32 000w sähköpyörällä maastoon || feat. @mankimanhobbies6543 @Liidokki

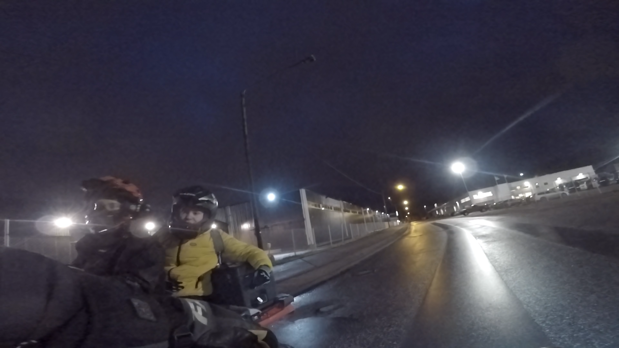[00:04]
Joo Ai tää on vähän vittu vii liukastakin siellä
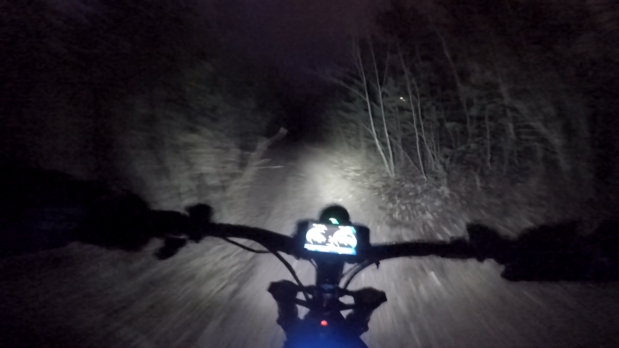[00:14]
Ooo vittu nää on liukkait nää Työkkätiet Työkkä on jo ikines mennyt täällä ja Mä en niin jälkeen näistä Mönkkäri ojista
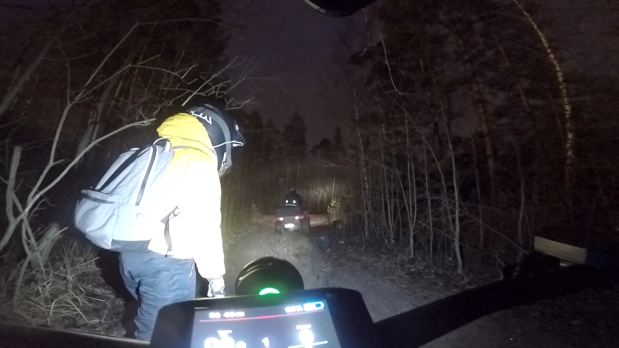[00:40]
Hyvin pääs Vittu se mä lähtee vauhdilla
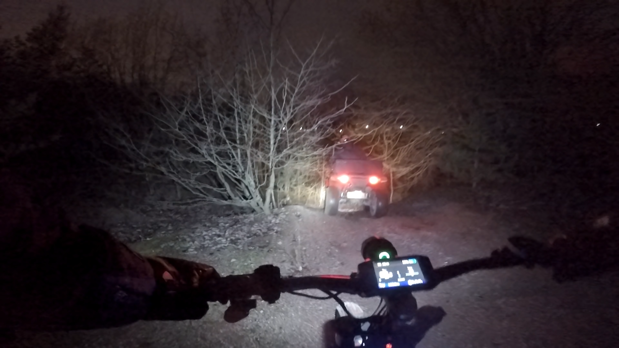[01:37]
Tää on tosi pehmäät tää hiekkä, niin täst on yllättävän sketchii aja alas. Yrinnäs menee vähemmän ihan siellä. Tää on vähän hassua, tää on vähän askoampi. Seurataan nyt näit poikii vähän täst. Saitaan vähän tätä fiilistä pyörää yleisesti. Helppo täällä on nyt. Tää on sen verran pehmeät hiekkää, niin ei haittaa jos vähän kaatuu yleisesti.
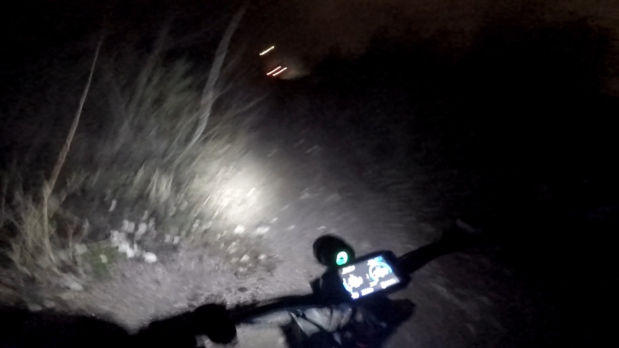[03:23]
Vähän heittää kyllä takarekka. Oho! Tää on jo!